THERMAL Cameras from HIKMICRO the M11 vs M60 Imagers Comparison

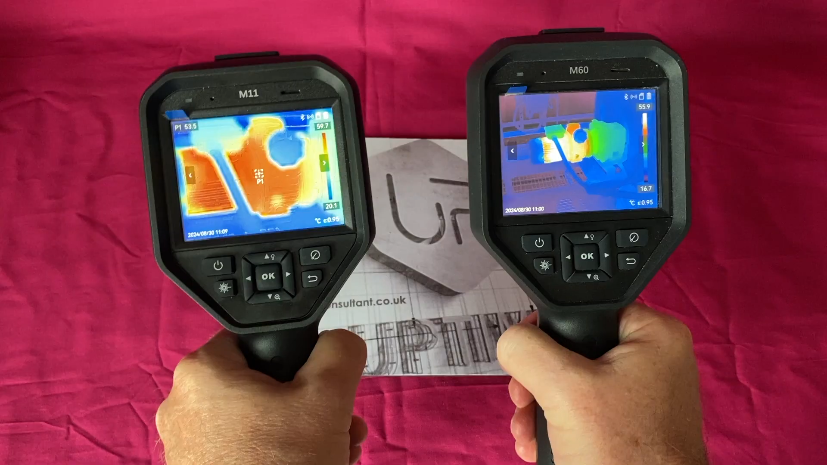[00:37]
now they are both the same form factor instrument the m11 here is 660
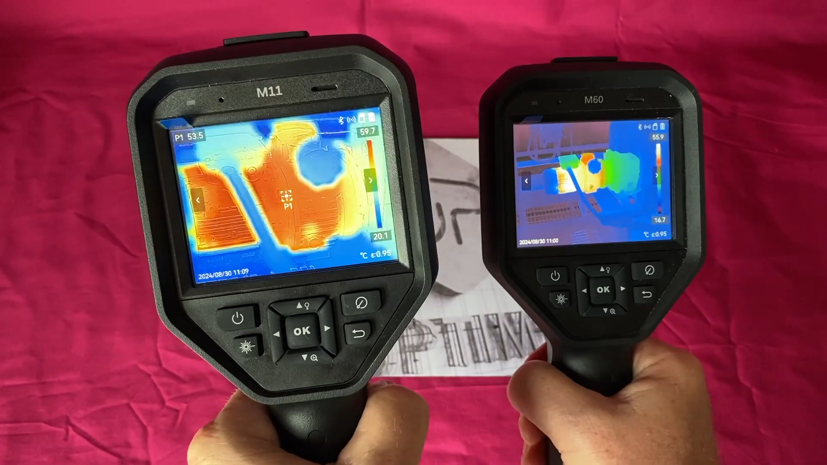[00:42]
grams in weight and the m60 is about 685 grams in
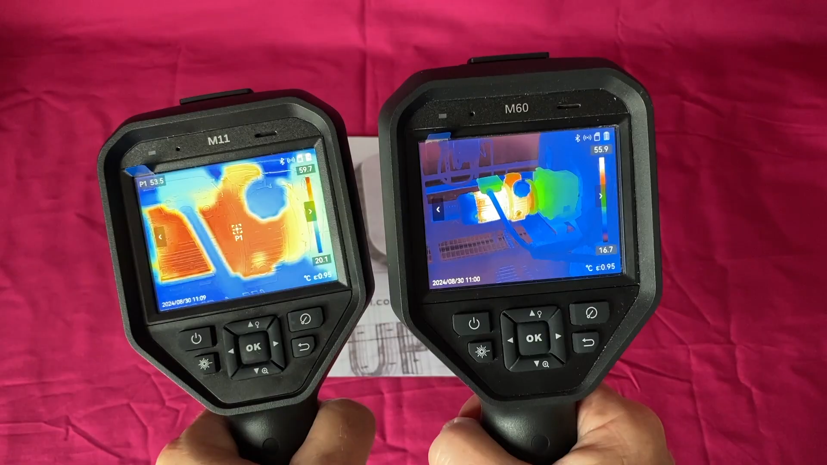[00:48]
weight there's about 25 grams between them other than that they're all the same form factor the difference is
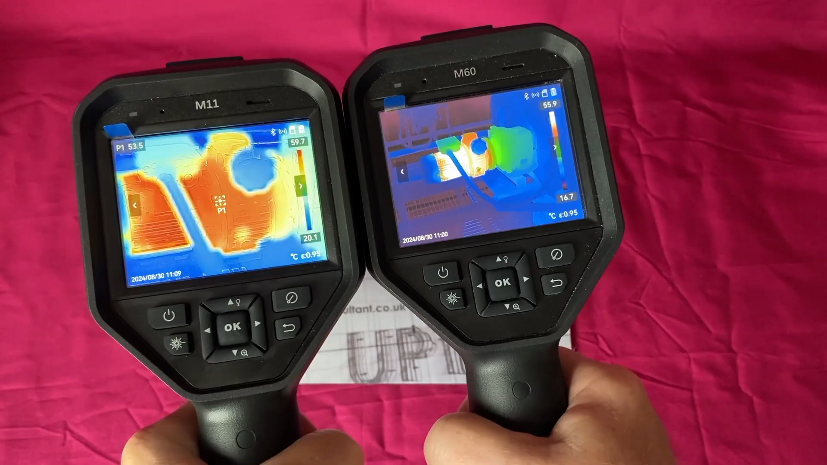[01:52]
went out on the shop floor and we took some images together now these were taken side by side uh the date slightly the time's slightly different
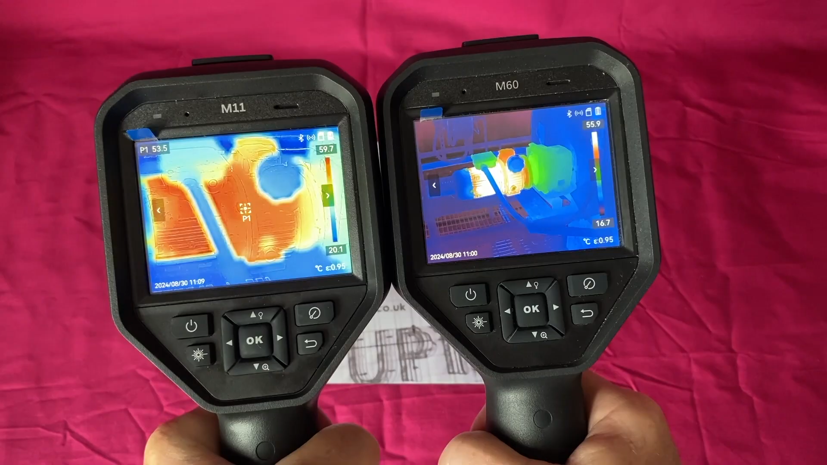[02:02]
on the m11 it's about 10 minutes out but they were taken side by side at the same time i've got the the physical image of this taking place as well
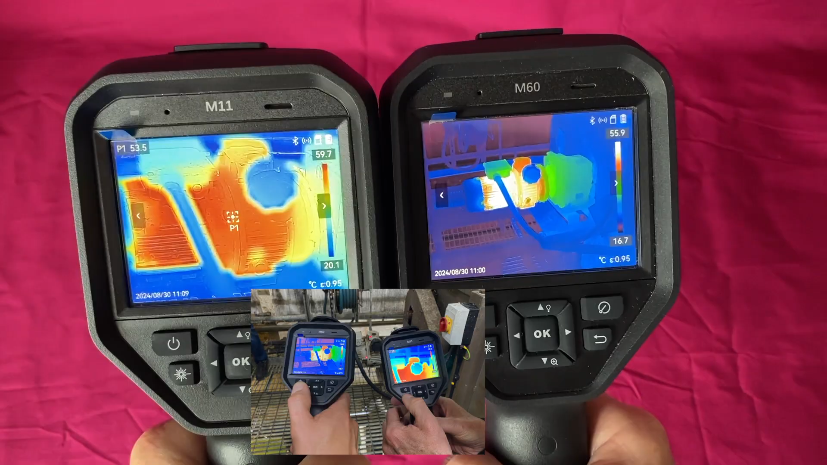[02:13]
and you can see the field of view now this one we were one and a half meters away and this is perfect
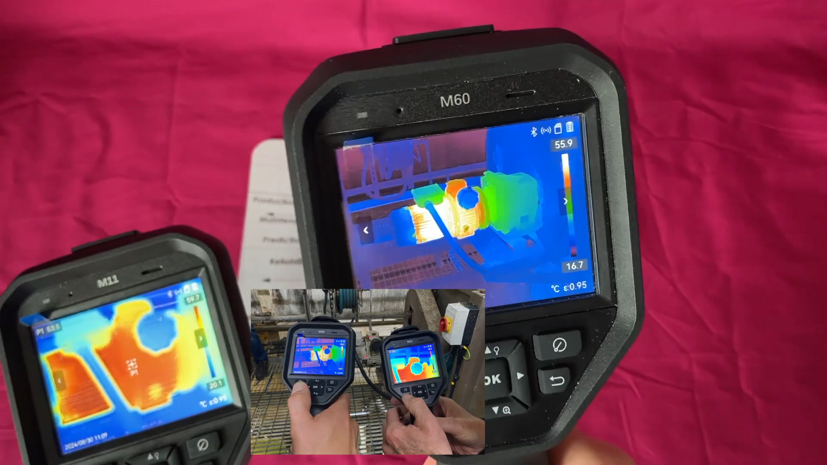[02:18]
in that we can see the full motor gearbox cowling
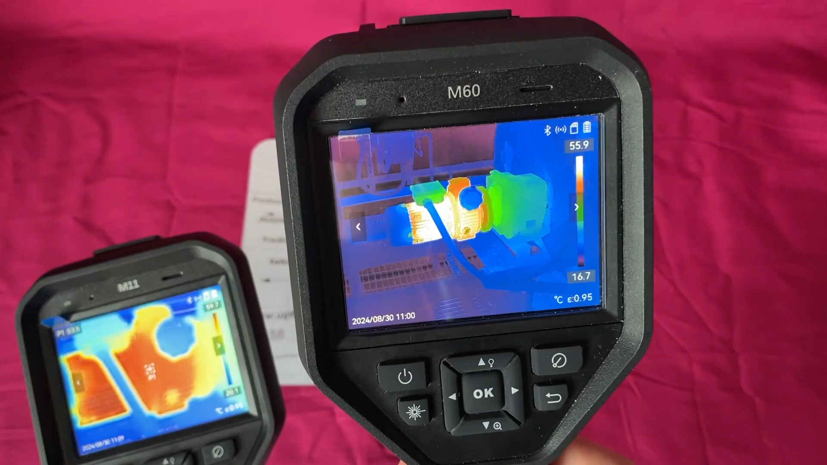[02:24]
On screen: scale top 55.9°C, scale bottom 16.7°C
all of the things you want to see control box this one we barely see
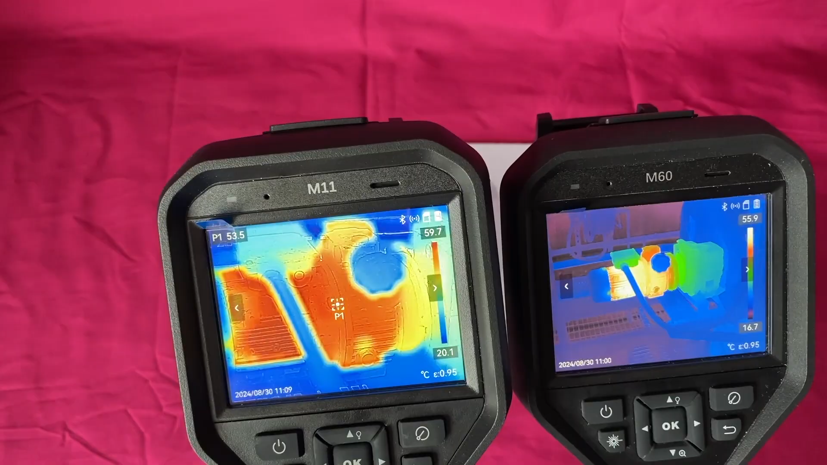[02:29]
On screen: spot 53.5°C
a third of that asset because the field of view at 19 by
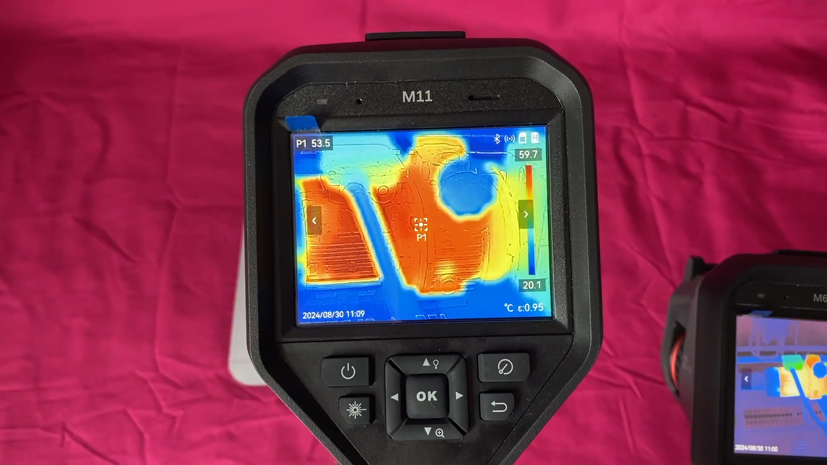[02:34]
On screen: spot 53.5°C, scale top 59.7°C, scale bottom 20.1°C
14 is way way too tight this one more like
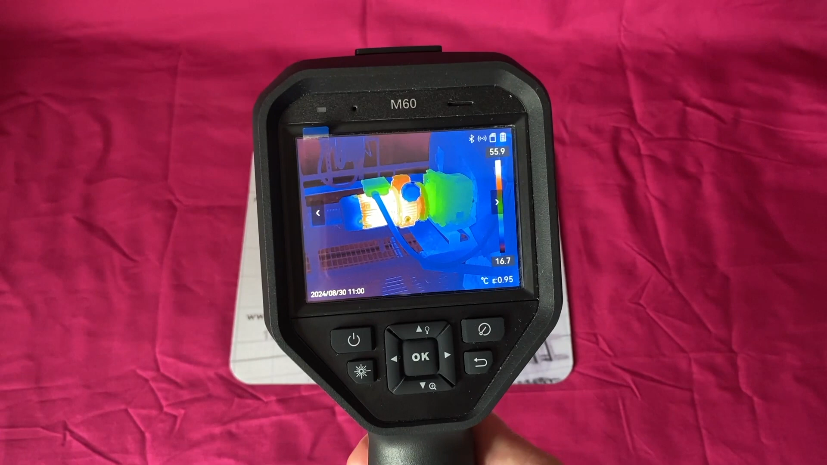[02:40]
On screen: scale top 55.9°C, scale bottom 16.7°C
42 by 38 from the top of my head that kind of range
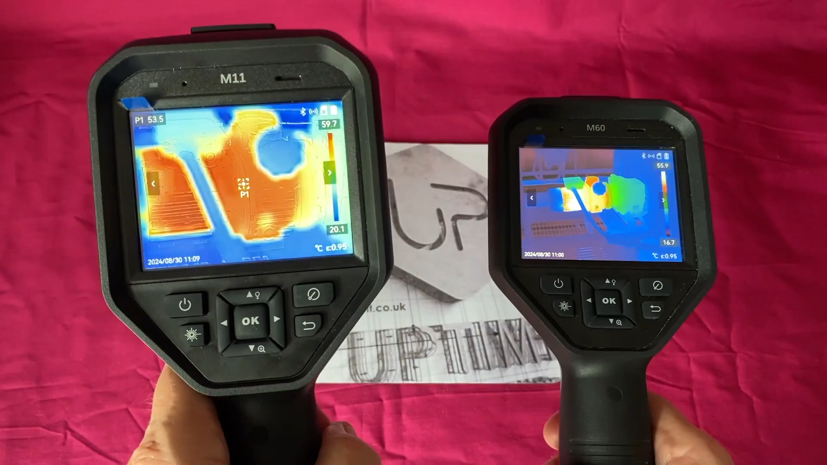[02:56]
one is almost a quarter of the price of this one so this is what you pay
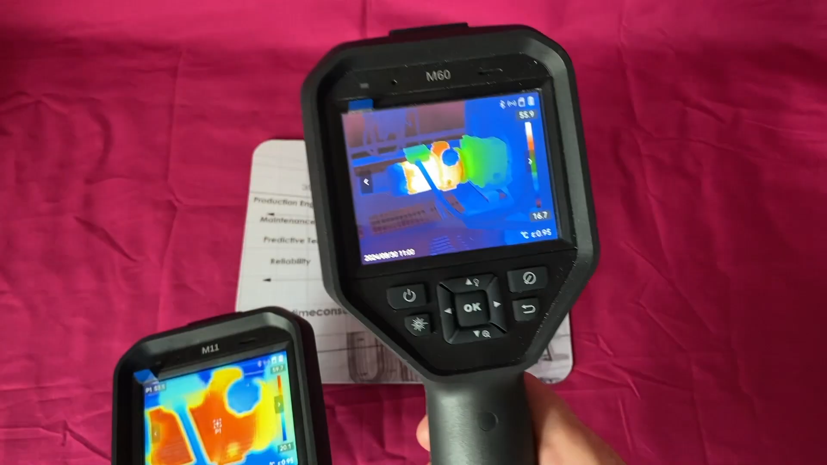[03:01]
for you pay for field of view and you also pay for resolution this one's very small
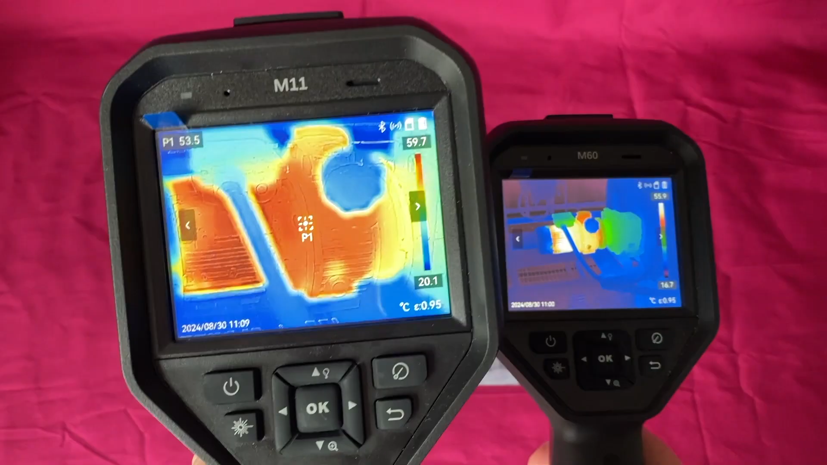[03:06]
resolution more like a pocket camera pocket thermal imager this one is
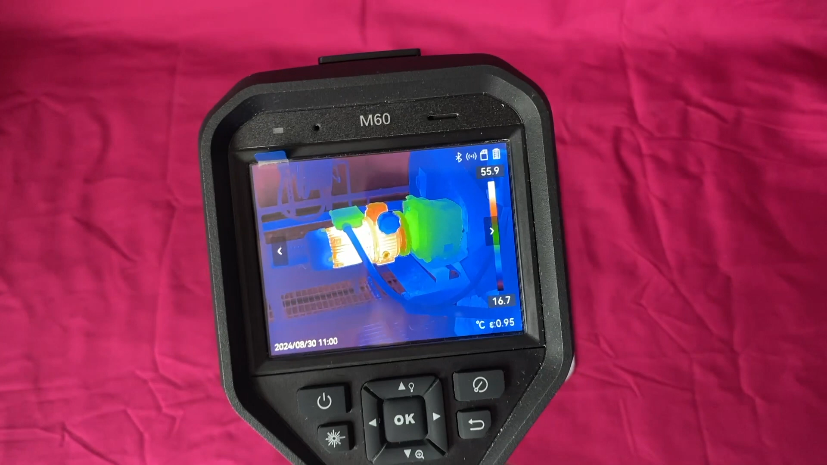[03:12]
On screen: scale top 55.9°C, scale bottom 16.7°C
what i would say an engineer in industrial setting needs
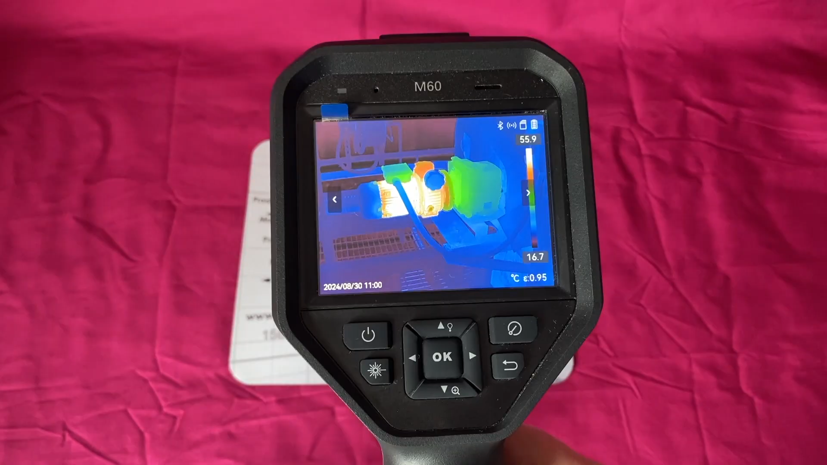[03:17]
On screen: scale top 55.9°C, scale bottom 16.7°C
we need clarity and we need that resolution so that's the quick